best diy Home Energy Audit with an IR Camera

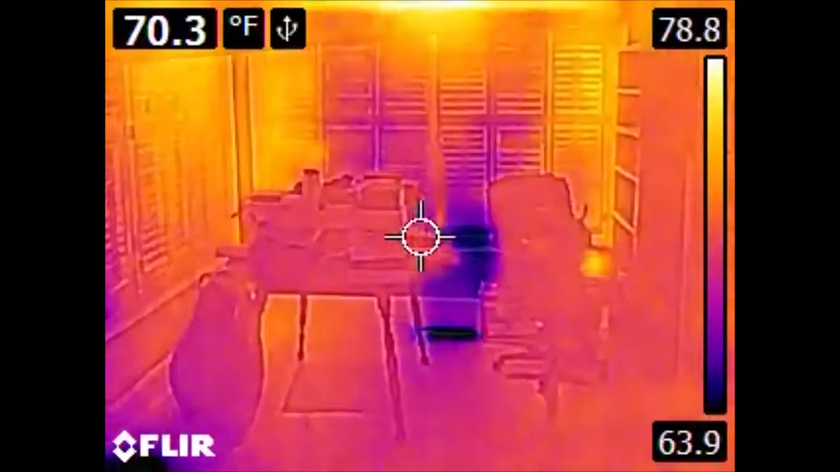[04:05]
On screen: spot 70.3°F
But over here, we have the UPS and the home theater PC.
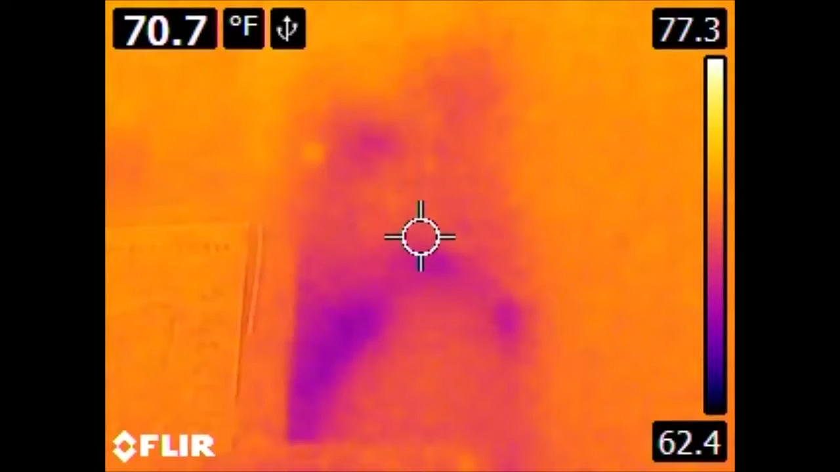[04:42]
On screen: spot 70.7°F
or the main ducting trunk for this part of the house runs behind this wall. So, in addition to detecting leaks, we can also tell something about the mechanical systems of the house. This isn't terribly surprising.
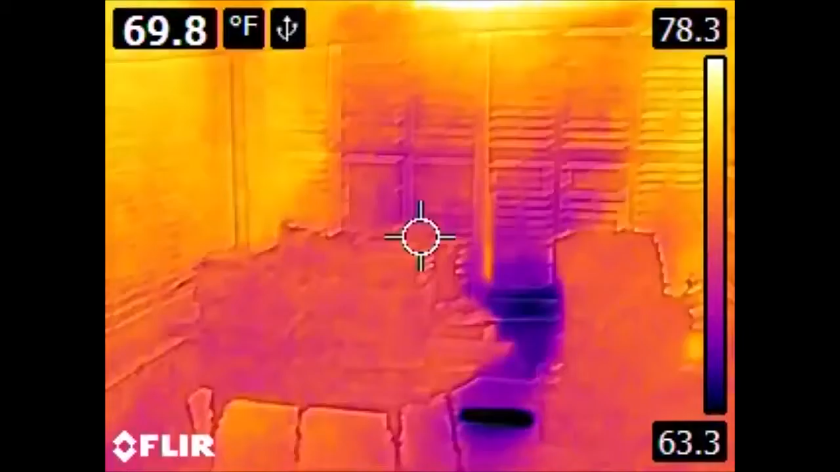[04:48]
On screen: spot 69.8°F
In the sunroom, we have a vent here, and over here,
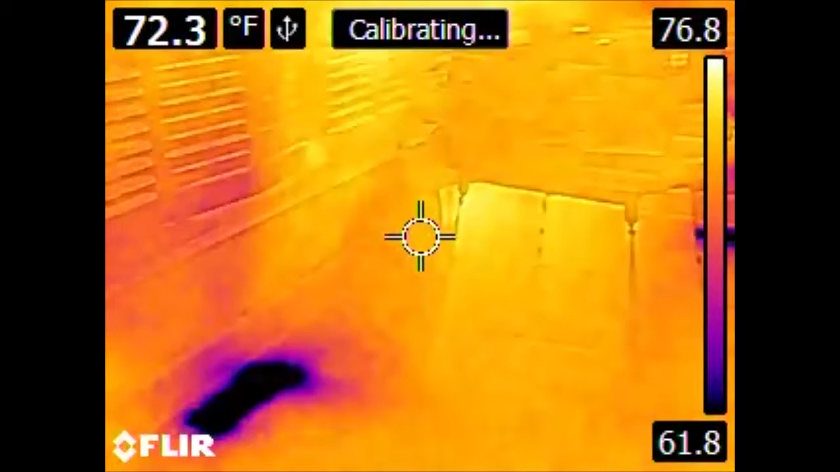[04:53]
On screen: spot 72.3°F
and in the infrared, they show up really, really well, so they're a lot colder than everything else. And we have heat galore bleeding in through the room.
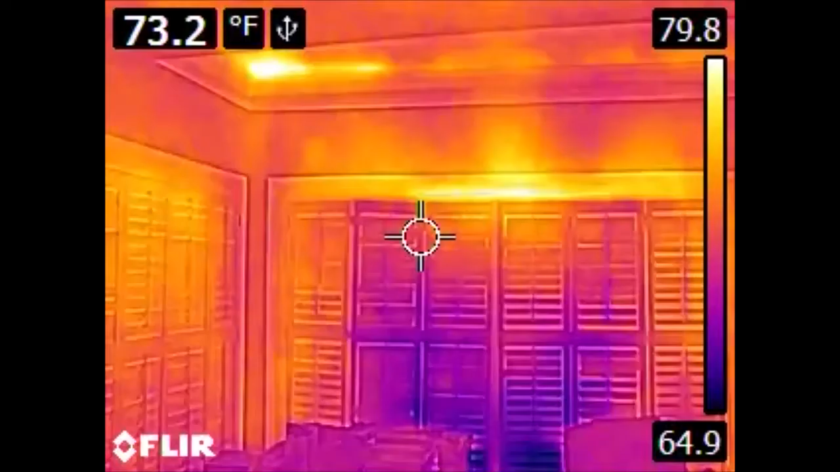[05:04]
On screen: spot 73.2°F
Now, something of great interest, and these are the types of things that are really cool to discover when you're doing these types of audits. Here in the ceiling, we can see areas that are significantly warmer than the areas around them.
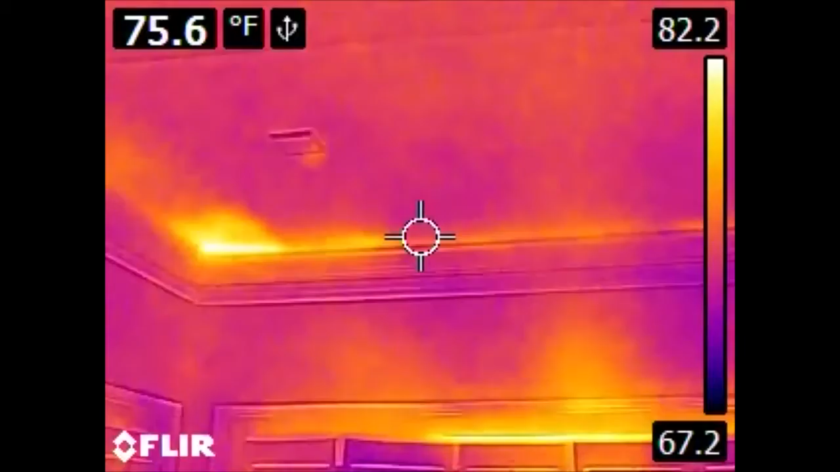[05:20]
On screen: spot 75.6°F
Some of this can, sometimes this is bleed-through from the heat coming out of windows. The hot air rises and starts heating your ceiling.
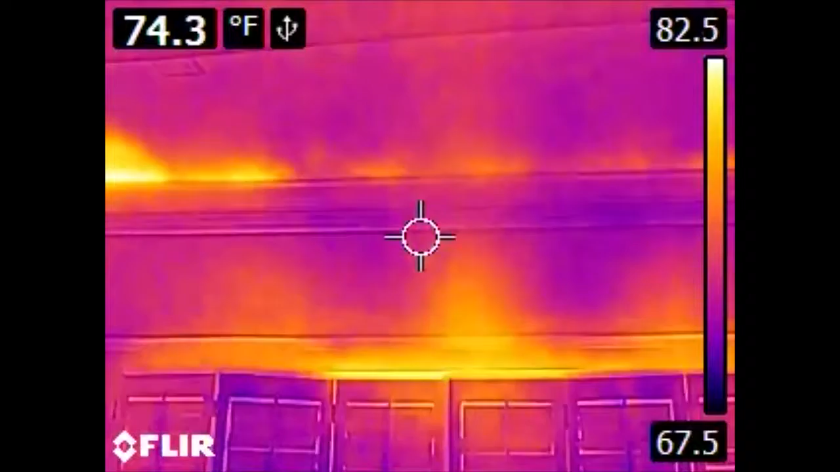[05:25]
On screen: spot 74.3°F
This however is an indication that the insulation that exists above this ceiling does not cover all the way to the corner of the house.
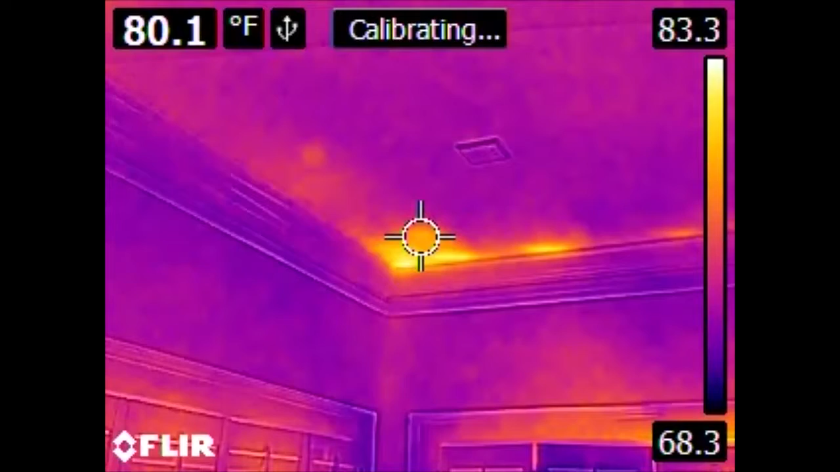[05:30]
On screen: spot 80.1°F
So, what we're looking at here is an exterior wall because we have windows in it. So, we're missing some insulation here. If we go back, we can also see a few other gadget culprits of heat production.
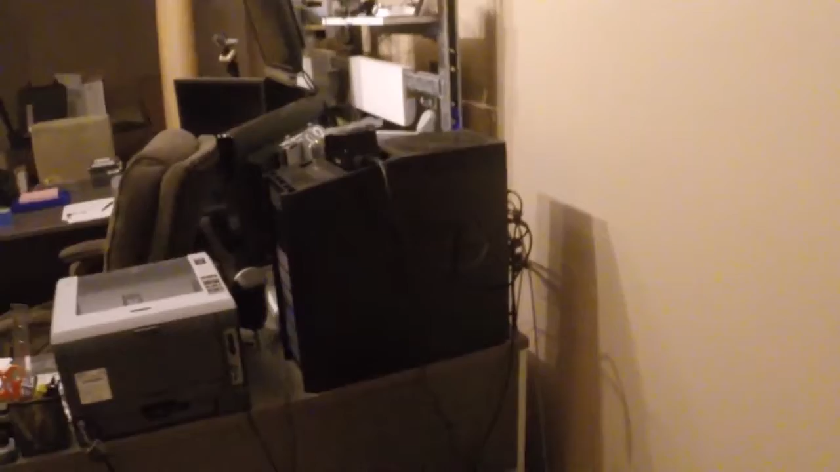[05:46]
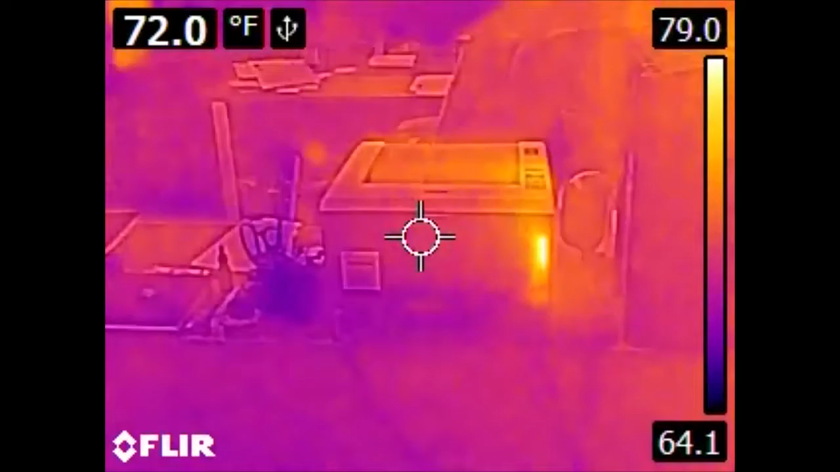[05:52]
On screen: spot 72.0°F
We have the back of the printer. The blinding light down there is also another UPS.
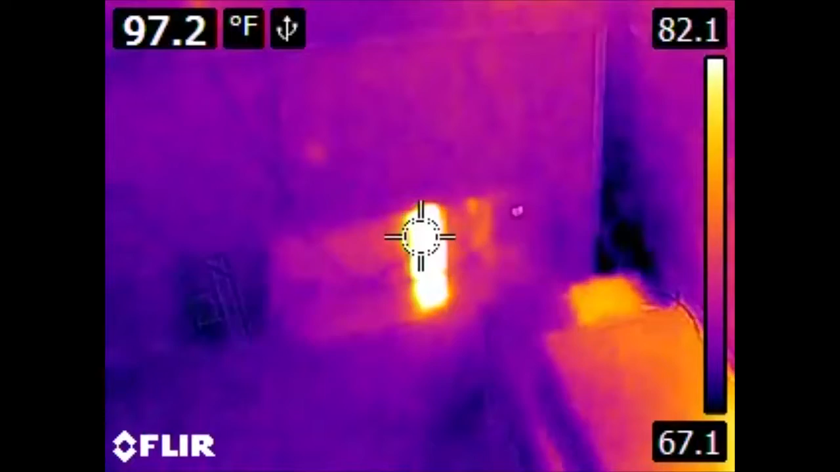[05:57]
On screen: spot 97.2°F
Here we have the NAS, and we can also tell where the power supply for the NAS is because of where all the heat is coming from.
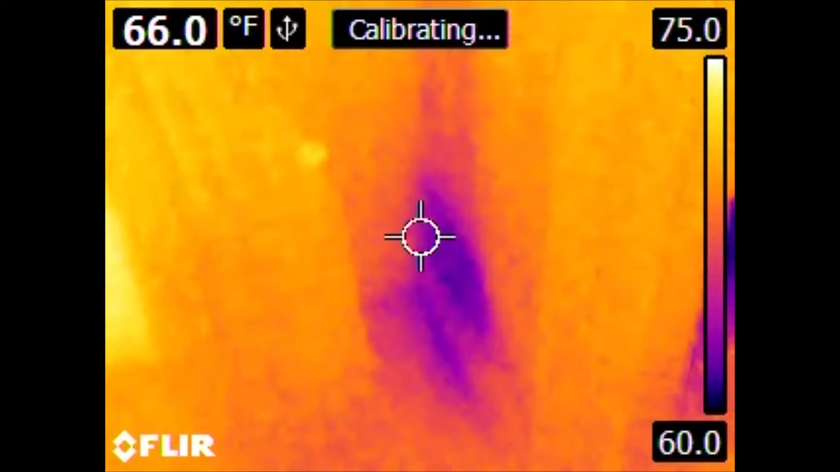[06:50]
On screen: spot 66.0°F
In this case, losing heat to the AC. Or we actually have an air leak where the duct is not firmly affixed to the vent on the other side of the wall, and some of the air is getting behind here, and is cooling this wall. If it's cooling this wall from the inside, it also means it's cooling the spaces in between the walls, which isn't terribly useful for human comfort.
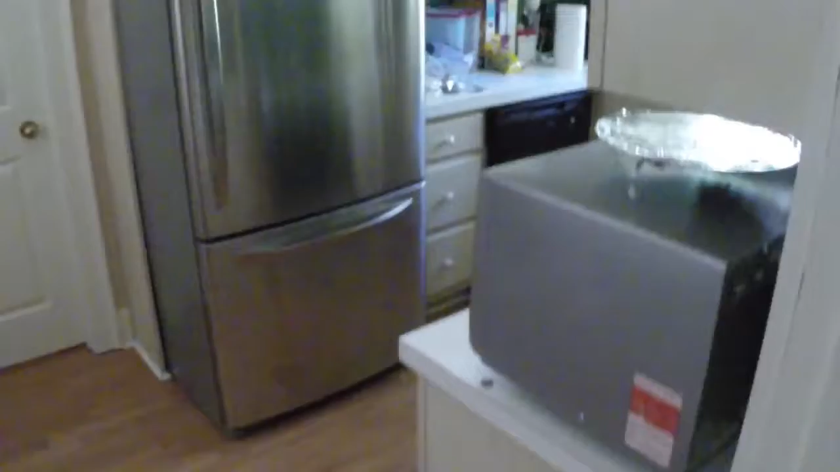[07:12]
Here we have the refrigerator. The refrigerator actually has another metalized film on it,
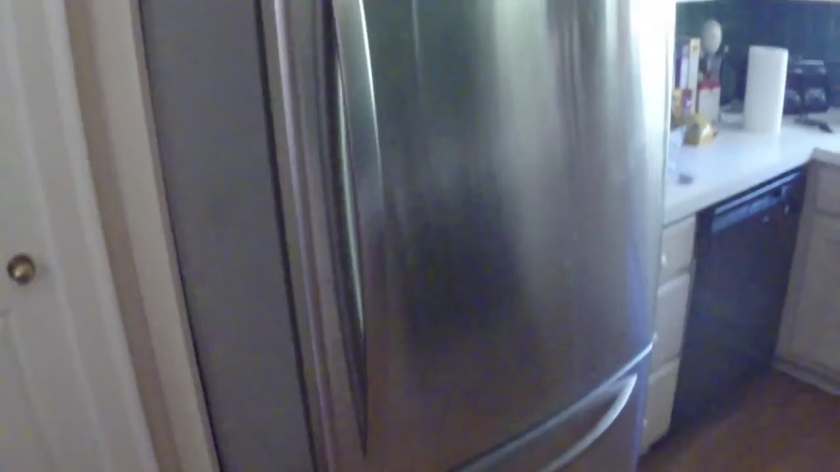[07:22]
and so it reflects a lot of IR, so you get ghost images that aren't really its production of heat. However, what is interesting here is behind it.
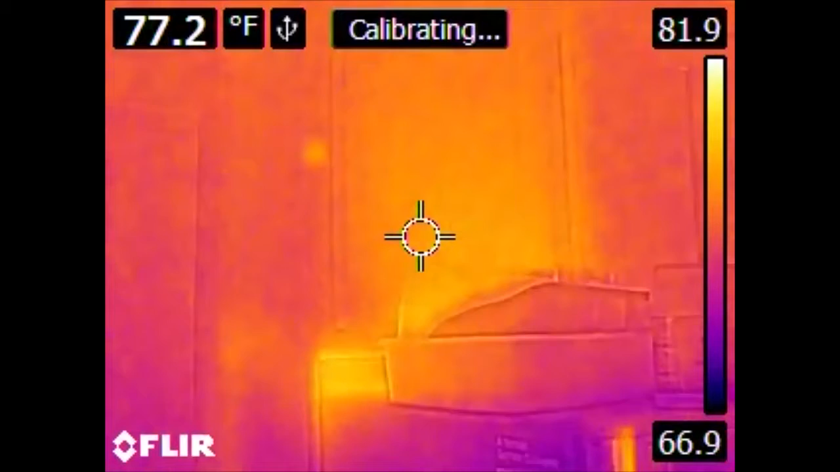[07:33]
On screen: spot 77.2°F
We see that there is a significant heat source from behind the refrigerator. This is normal. Refrigerators, any form of mechanical refrigeration doesn't make cooling so much as it moves heat elsewhere. So the interior of the refrigerator is cold because the heat has moved outside the refrigerator. In this case, the heat exchanger is on the back of the refrigerator, as is the general case. And so the area behind the refrigerator is being heated.
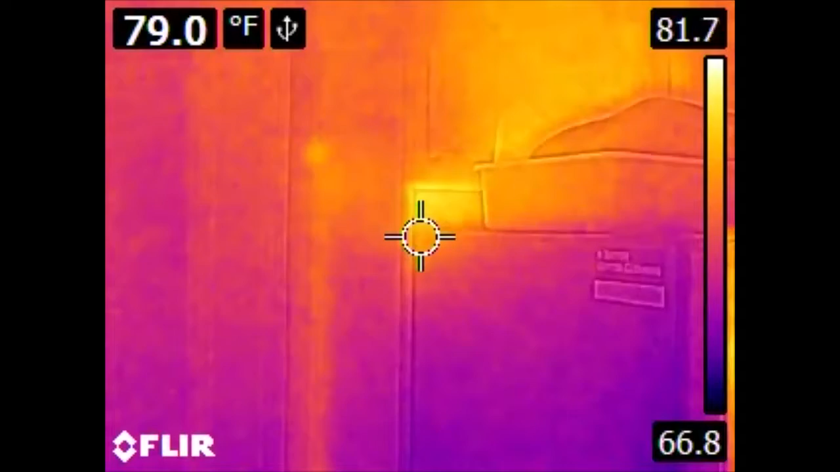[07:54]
On screen: spot 79.0°F
That heat, of course,